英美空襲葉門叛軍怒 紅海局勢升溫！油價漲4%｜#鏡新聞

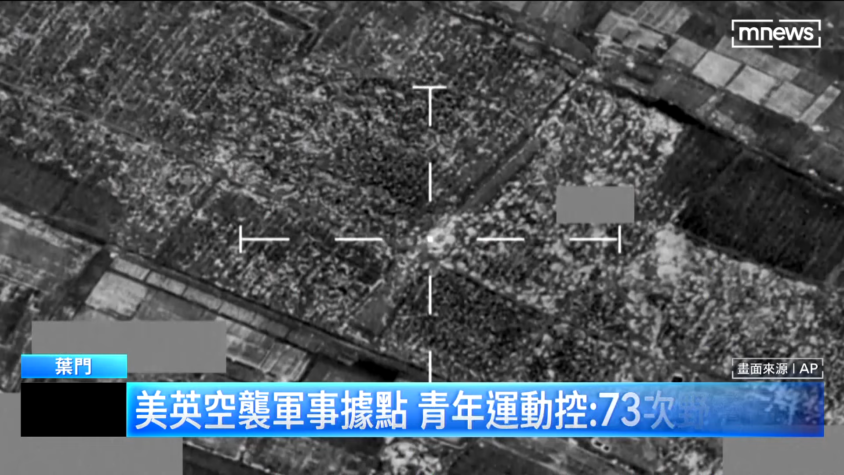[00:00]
锁定目标，英国皇家空军四架台风战斗机精准打击也门两个军事目标。
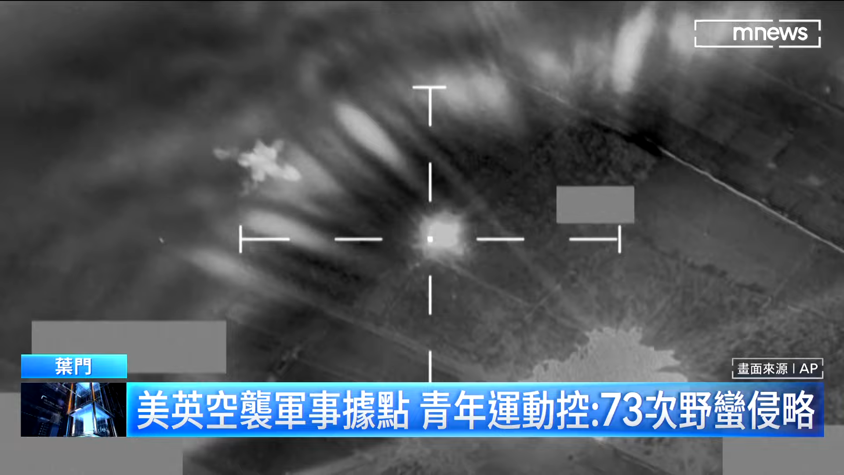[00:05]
美军战斗机从核动力航母艾森豪号起飞，